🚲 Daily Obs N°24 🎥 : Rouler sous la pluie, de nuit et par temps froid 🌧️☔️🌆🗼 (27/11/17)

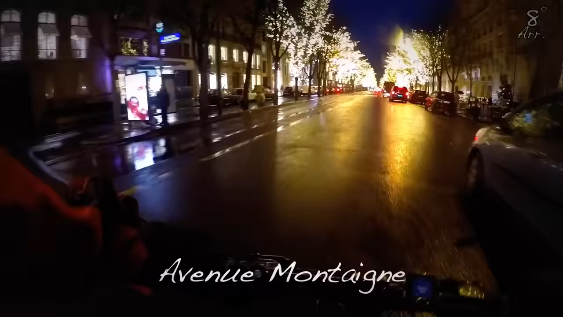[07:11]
Je décroche sur Montaigne, parce que là, c'était juste fait et rique. C'est Disneyland, là. C'est incroyable. Je trouve ça super, le travail qui a été fait là-dessus. Voilà, c'est le beau quartier du 8e, là. C'est l'empire du tourisme parisien.